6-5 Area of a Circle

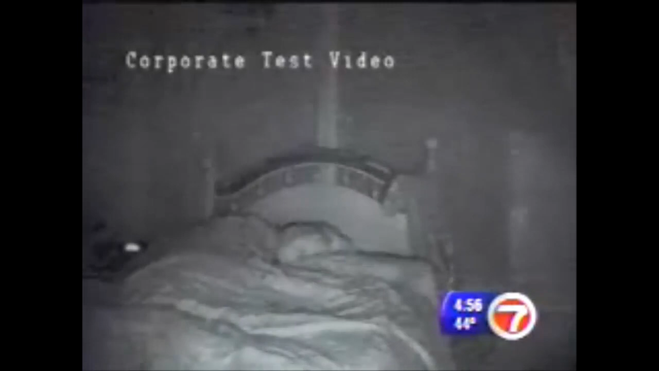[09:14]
A smoke alarm that adds a familiar voice to the wake-up warning. Tyler, this is Dad. Wake up. This research video we obtained shows the voice alert does seem to work on the test subjects.
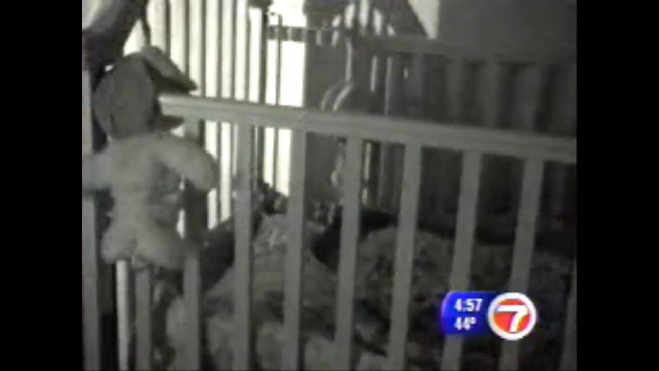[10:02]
You have to get out of bed. Three-year-old Wyatt Campbell takes longer, but in less than a minute, he's awake and then crying.